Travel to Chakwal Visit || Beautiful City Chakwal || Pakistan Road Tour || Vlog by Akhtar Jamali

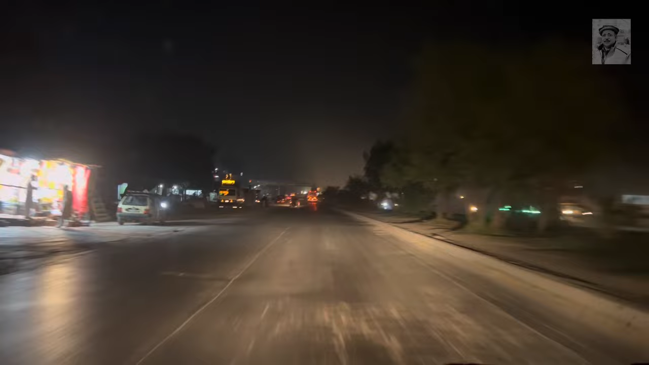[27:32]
रवात बाजार भी सही तकरीबन अब बंद हो गया है, एक तो माशाल्लाह रमजान शरीफ है, दूसरा टाइम भी सही अब 10 तकरीबन बज गए हैं।
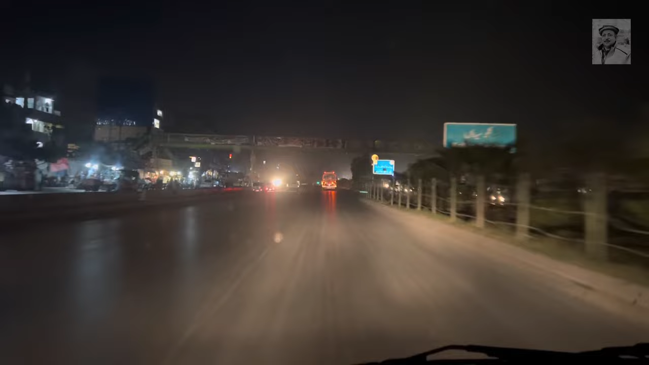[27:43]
जैसे रवात क्रॉस कर लिया है अभी आगे से वो टी चौक आएगा, टी चौक से फिर हम या तो सीधे हाथ पे हो जाएंगे या सीधा आगे जाके DHA के गेट नंबर 4 से सही दाखिल होंगे।
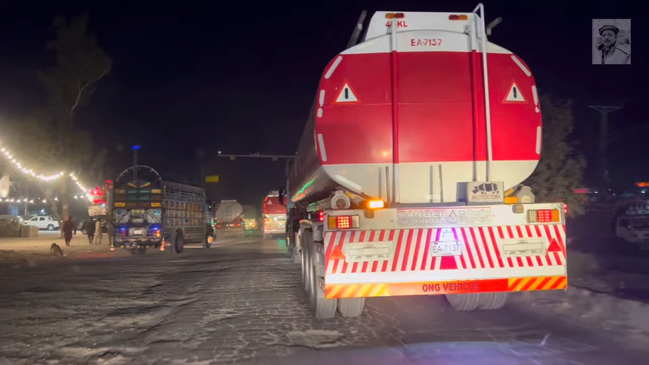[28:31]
सही ये रात का टाइम है ना, रात के टाइम ये ट्रक और टैंकर वगैरह सही बहुत ज़्यादा हो जाते हैं, तो इस वजह से ये इनको दाखिले का टाइम भी जो है ना रात के टाइम मिलता है इस्लामाबाद में।
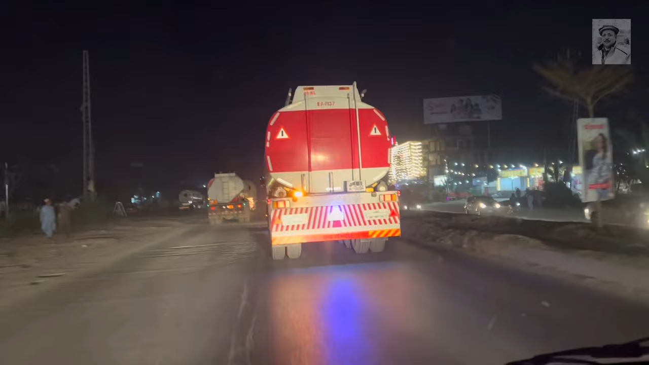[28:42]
तो रात के टाइम जब आप आते हैं ना ईशा के बाद, तो आपको इधर ट्रक और ट्राले
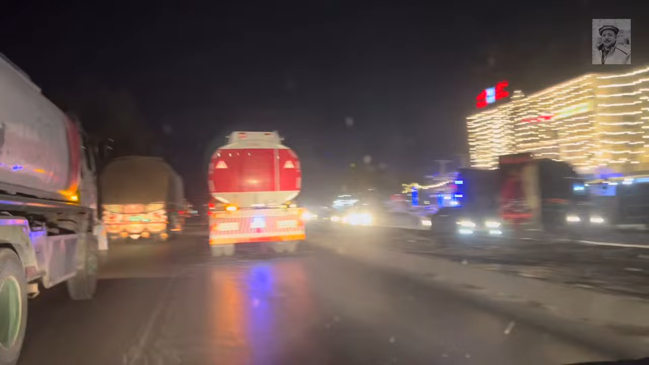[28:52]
ये बहुत ज़्यादा मिलेंगे।
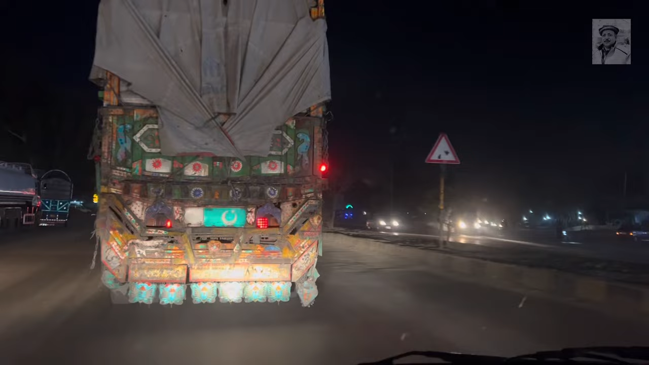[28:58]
नहीं ये अगर हम सीधा चले जाएं तो बाबा रावलपिंडी सदर में चले जाएंगे अभी, और हमने जो है ना वो सीधे हाथ पे टर्न लेना है।
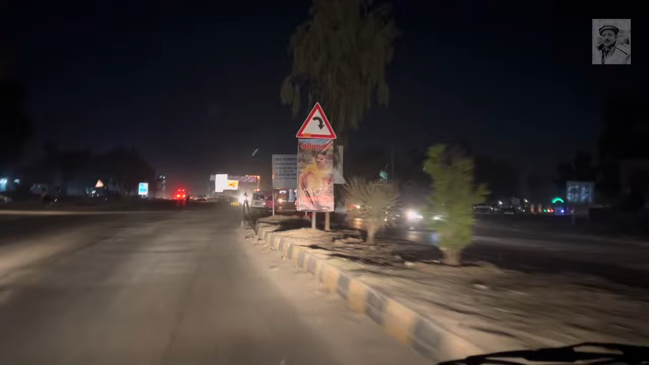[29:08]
ये सही अभी हम इस्लामाबाद हाईवे पे टर्न कर चुके हैं और इस्लामाबाद हाईवे से सीधा ही थोड़ा आगे आपको पता है DHA
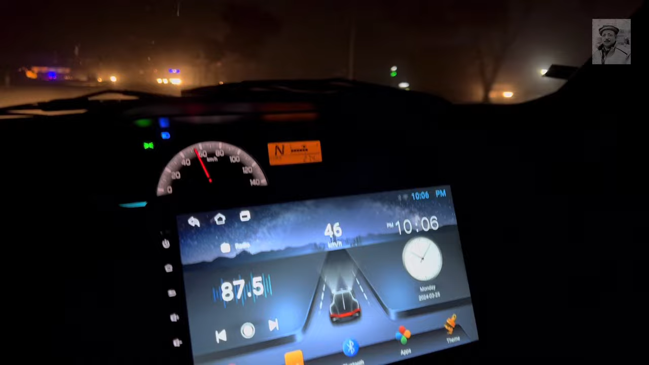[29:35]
सही अभी इस्लामाबाद हाईवे में आ गई और सामने सही सज्जे हाथ पे भी DHA सही और खब्बे हाथ पे भी DHA। ऊपर ये आप देख रहे हैं ना बोर्ड लगे हुए हैं। बोर्ड?
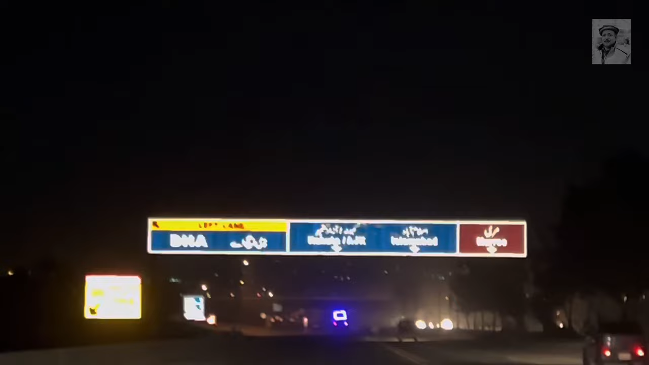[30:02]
हाँ। वाह सही वाह। बाबा हमारी उर्दू जरा ठीक नहीं है ना, क्या करें, आपको पता ही है सही। अदर साहब फिर आप मजाक करते हैं गरीबों के। सही, ये अभी हम आ गए हैं DHA फेज 2 के पास। सही, ये अगर सीधा चले जाए तो हम साथ ही आ गए सही फैसल मस्जिद।
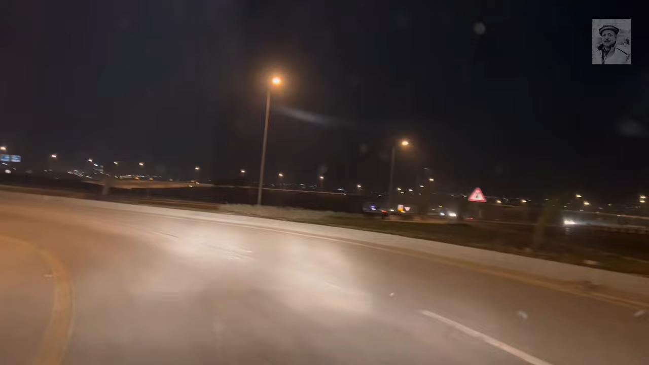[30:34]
और ये अभी हमने जाना है खब्बे हाथ में सही DHA फेज 2 का जो गेट नंबर 7 है उधर। ये सही
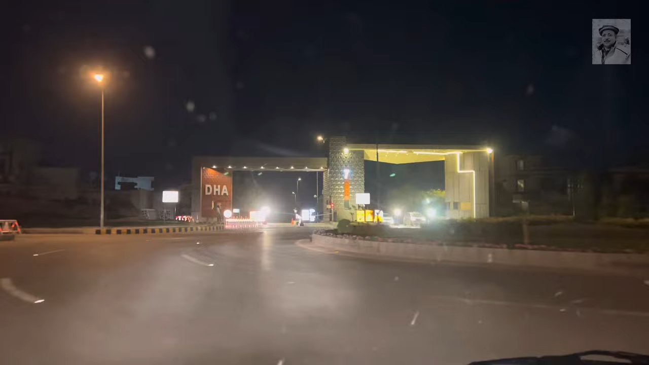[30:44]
माशाल्लाह कितना खूबसूरत गेट बना हुआ है, गेट नंबर 7 DHA फेज 2 का।
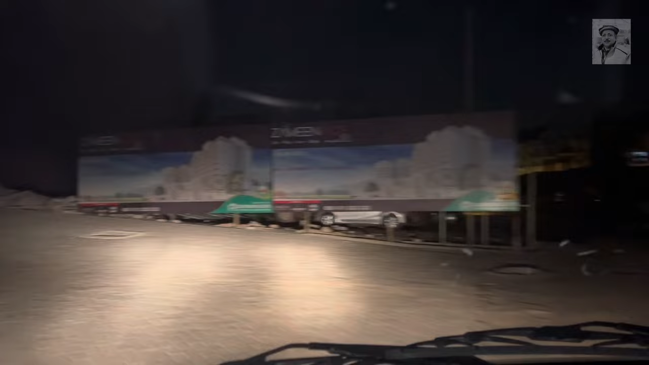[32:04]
वाह सही वाह, क्या रौनक है जे ब्लॉक की।